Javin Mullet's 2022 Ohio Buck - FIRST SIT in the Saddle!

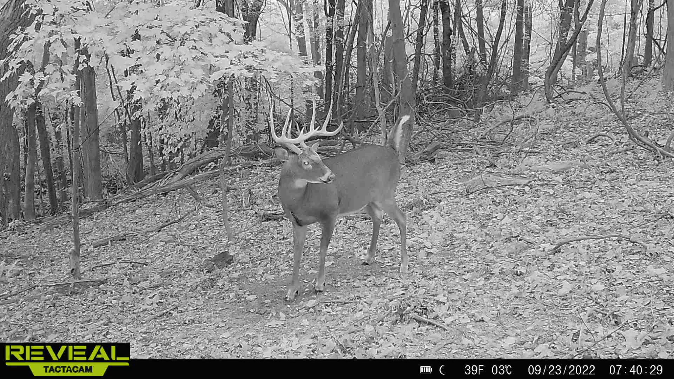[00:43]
I had gotten a couple trail camera pictures of him on a mock scrape up on an ochre edge. Opening morning I hiked a half a mile in to the very back of this ridge and I harvested him at 20 yards.